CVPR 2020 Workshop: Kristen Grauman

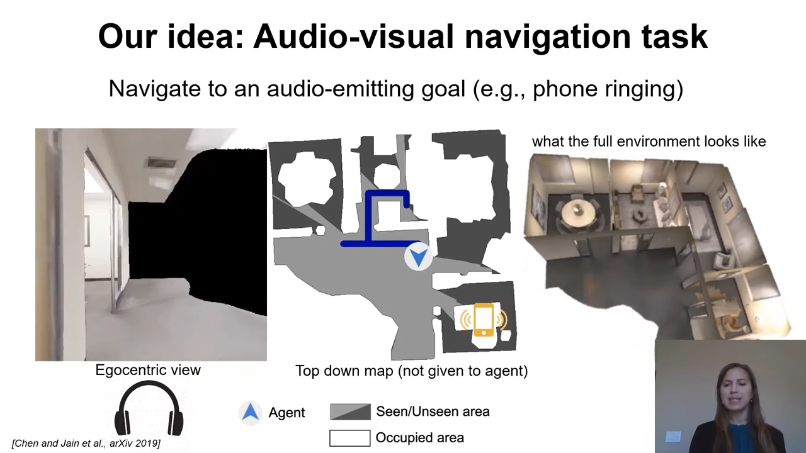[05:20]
And then as it moves down closer, it'll start to hear that the phone is getting louder and furthermore that it's coming from the left side. Now keep in mind to hear this, you'd need to listen to our original video with headphones. And so then it approaches the target and it reaches it and stops. This is the task of audio-visual navigation,
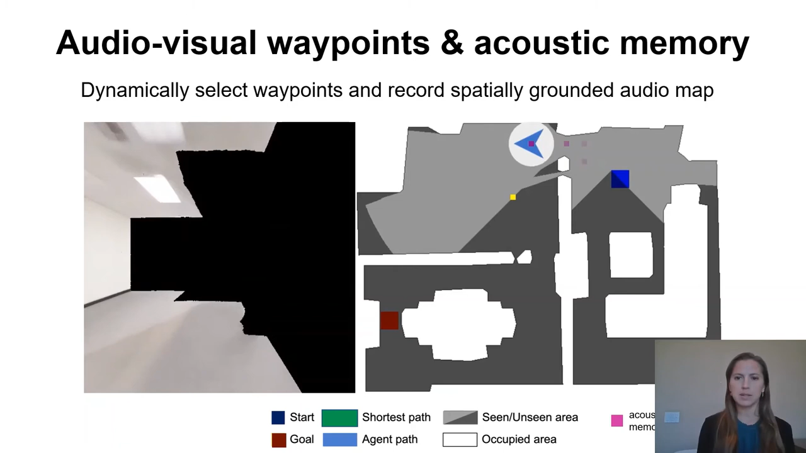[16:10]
The yellow is the waypoint that it's setting for itself next. The phone is getting louder. The new waypoint is set near that doorway.
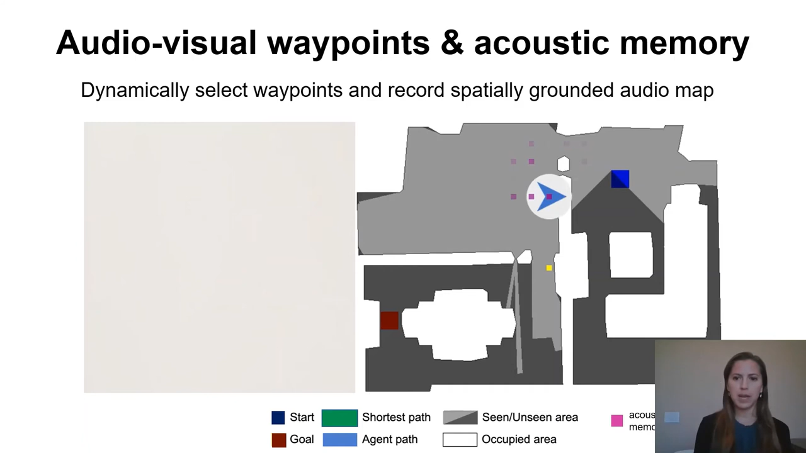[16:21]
Enter the correct room. It's louder. The waypoints are getting closer.